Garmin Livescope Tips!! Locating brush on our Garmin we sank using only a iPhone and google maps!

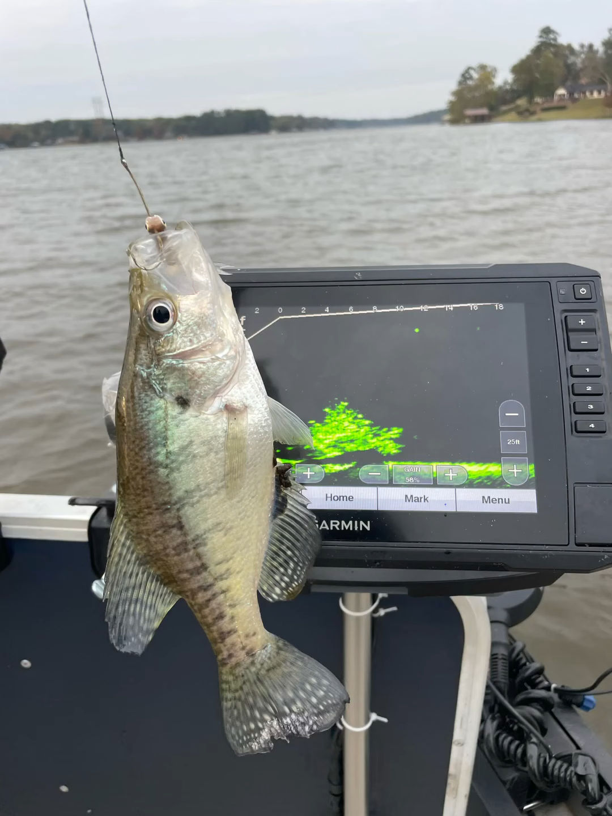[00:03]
hey guys and gals how we doing today hey look we come back out here we set some brush piles uh last week and we set them in our uh in our custom aluminum boat y'all we didn't have any electronics we did it strictly off our phone so we come back today to check on these piles to see if there's any fish and to mark these piles
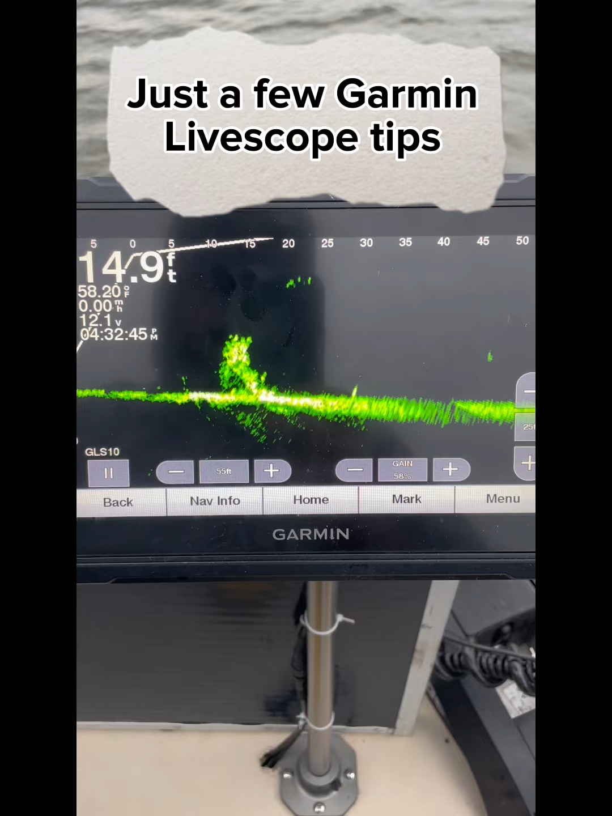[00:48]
On screen: depth 14.9 ft
on our units y'all okay so when i'm scouting i just want to give a few few hints and tips about live scope when i'm scouting y'all you see how far i'm looking out look i'm looking at
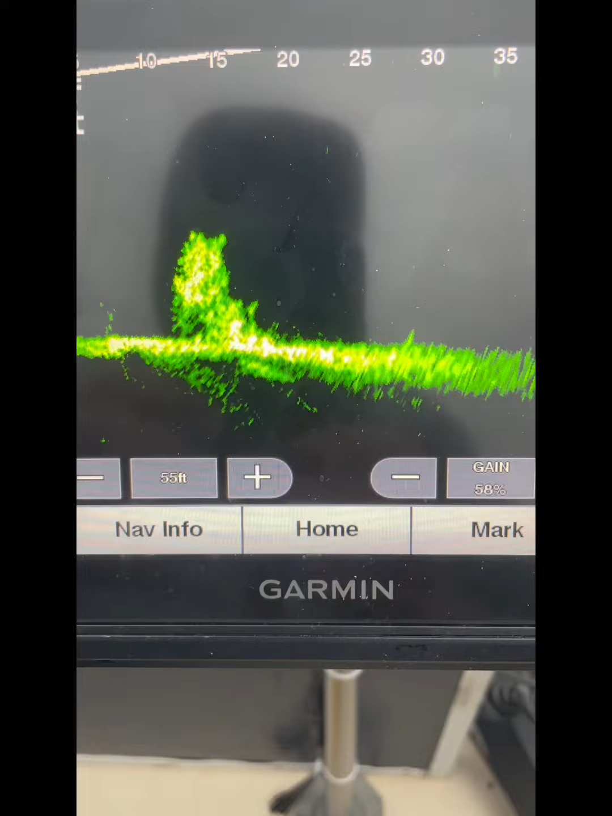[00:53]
55 foot you can go up to 60 70 however far you want to go
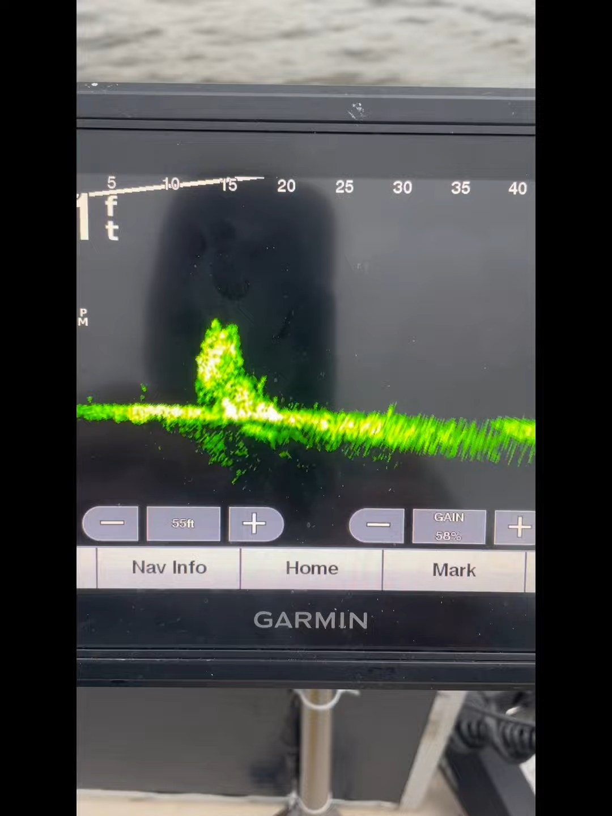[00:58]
i keep mine around 55 foot okay i knew it was around 15 foot of water when i said it but i wanted to be able to see to me now people may
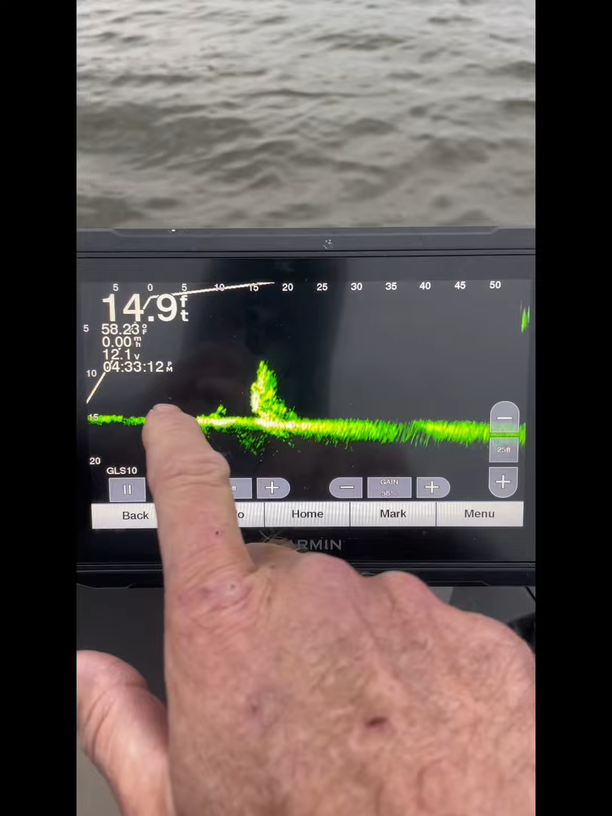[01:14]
On screen: depth 14.9 ft
disagree with me but this is this is me now and i use my live scope every single day
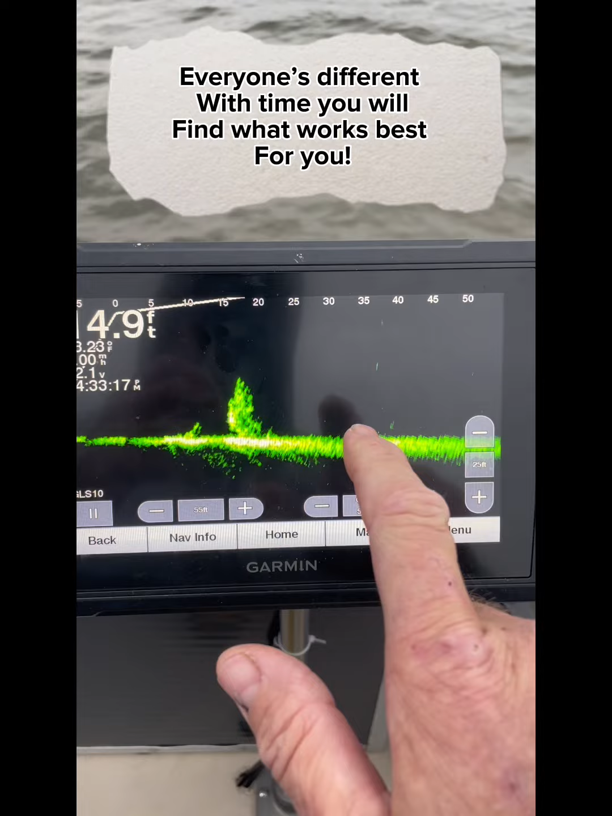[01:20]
i set my depth when i'm scouting or when i'm looking
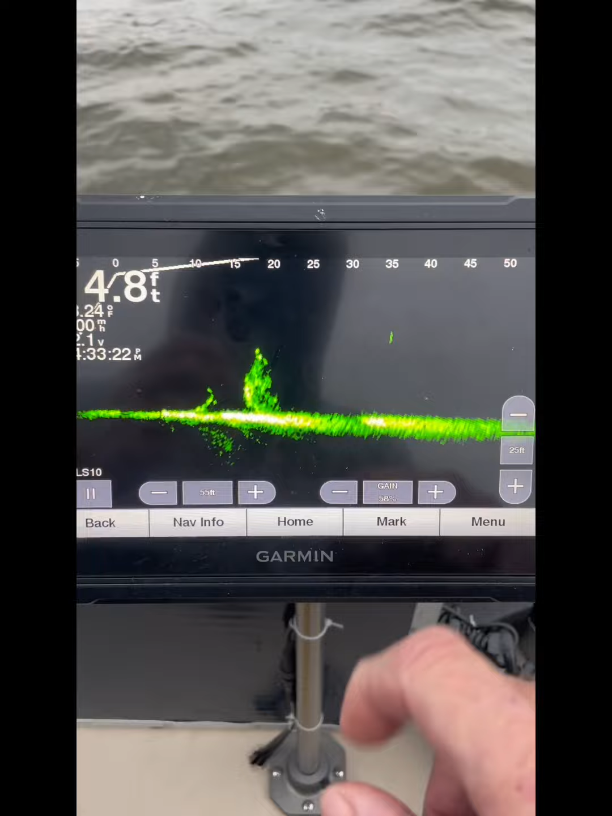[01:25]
deeper about 10 foot deeper than what it really is
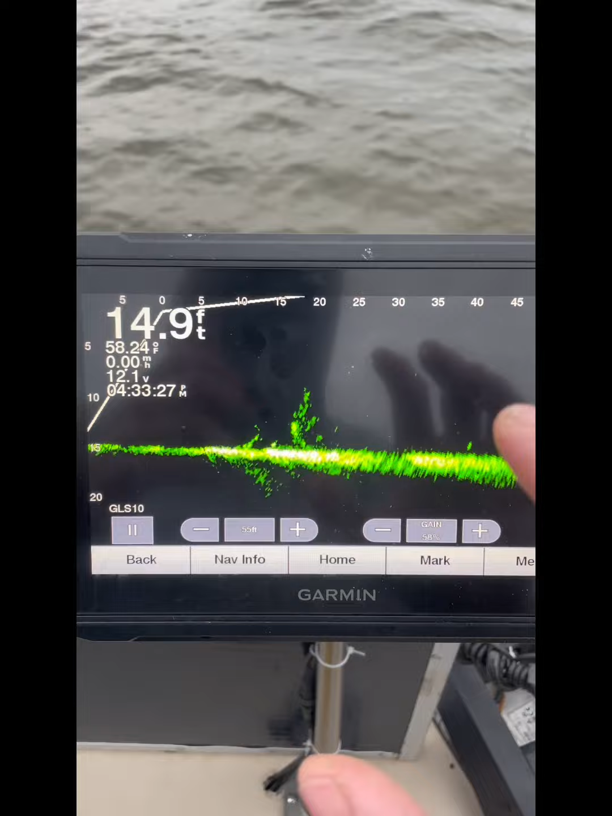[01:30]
On screen: depth 14.9 ft, speed 0.00 mph
now when i go to fishing i don't do that i want a full screen when i'm fishing right but when i'm scouting y'all i actually set it about
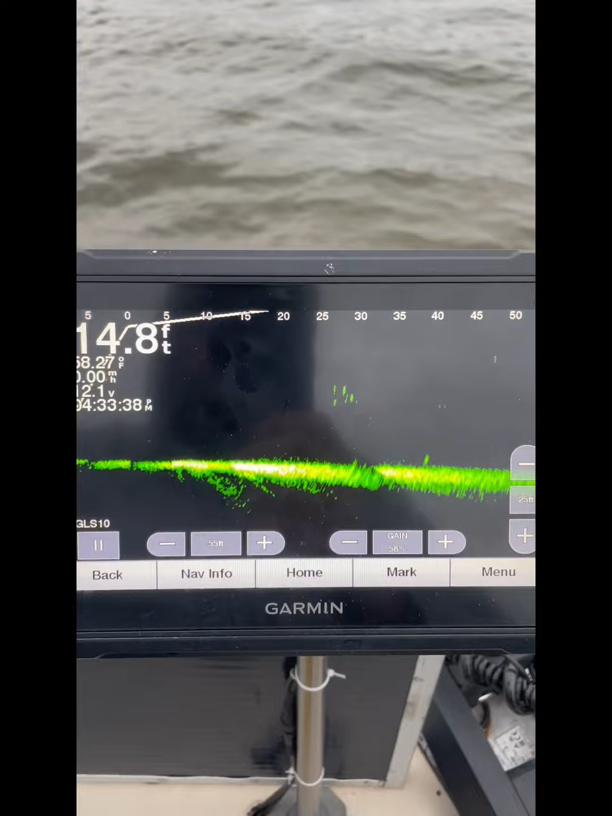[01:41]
On screen: depth 14.8 ft
10 foot deeper than what the water really is okay so now watch this i found my pile i went
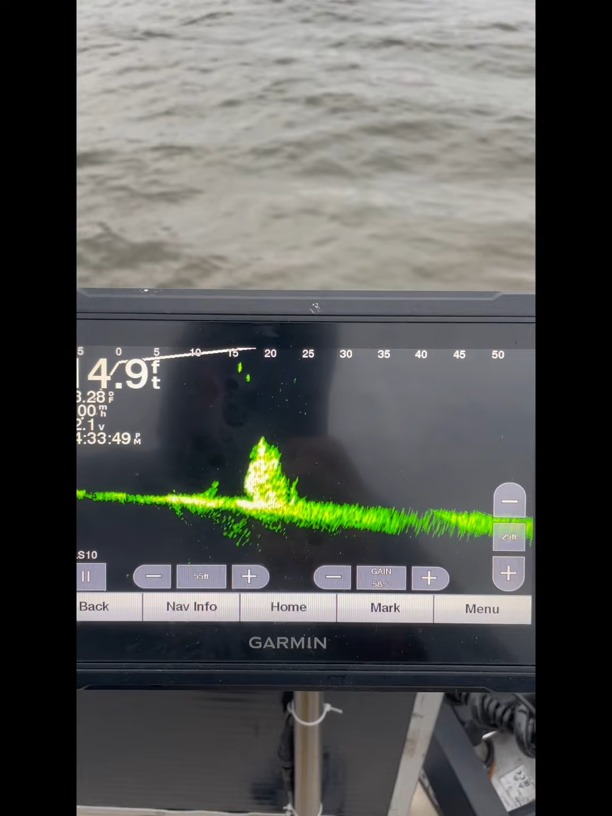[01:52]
on google maps went to my favorites pulled it up navigated to it another
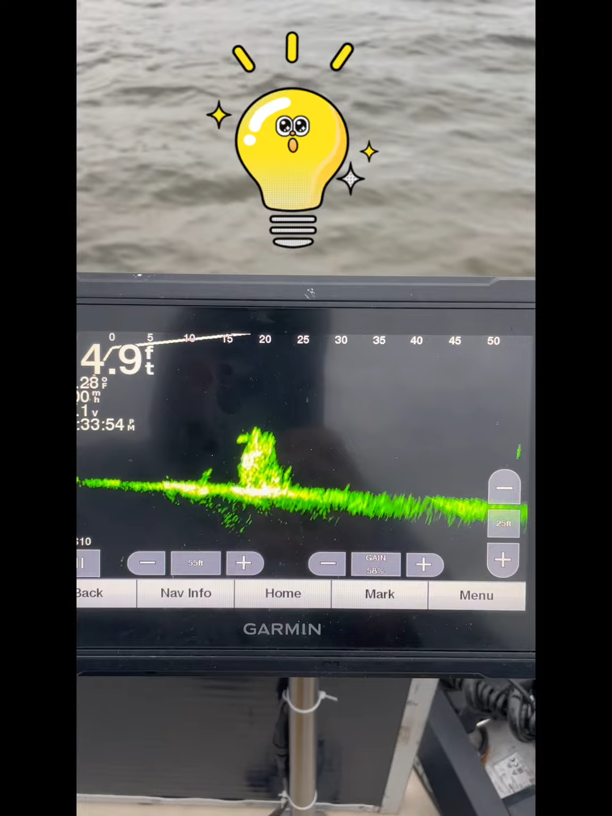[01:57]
thing when you mark on your phone all right that
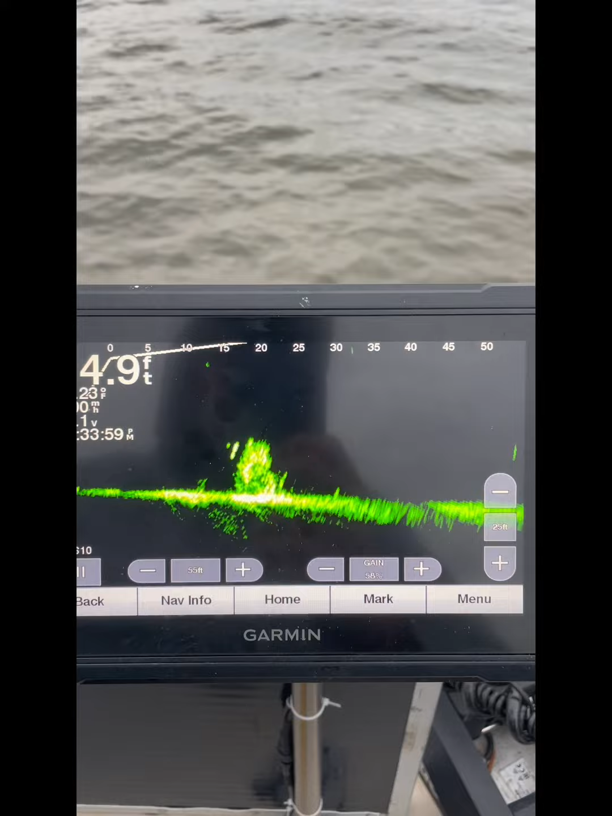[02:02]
gps may be off a little bit or you may not have hit it you know look at you can see fish swimming all around there sorry about that but anyway you may have to do a
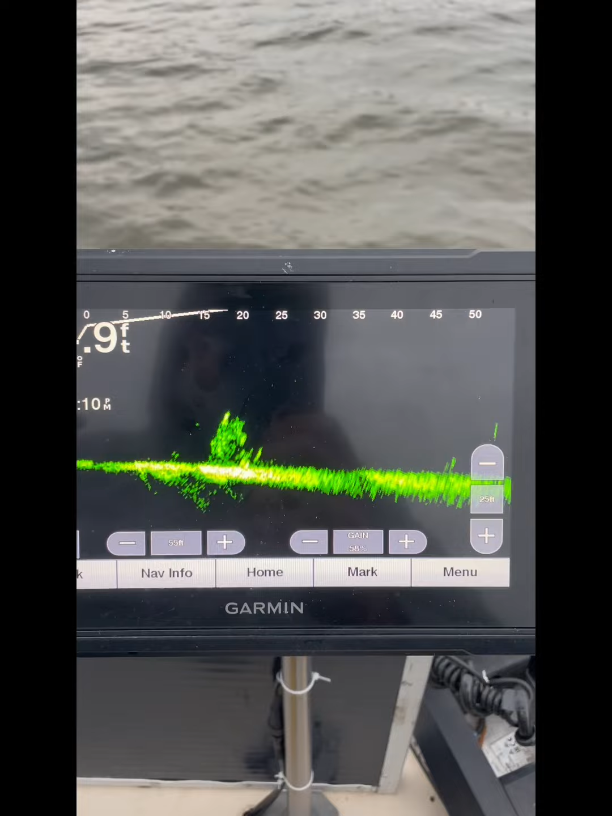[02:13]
little searching because it may not be dead on y'all it may not be
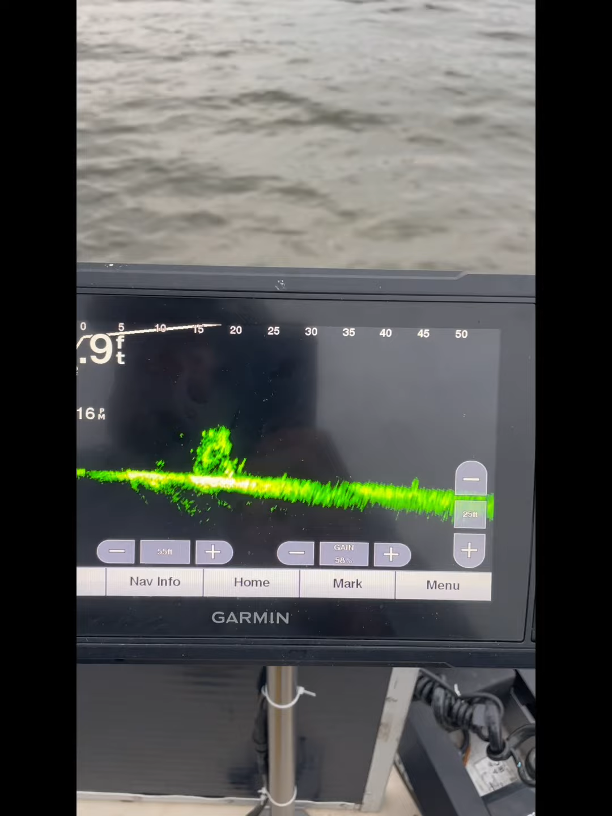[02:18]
so you may have to do a little bit of searching all right now once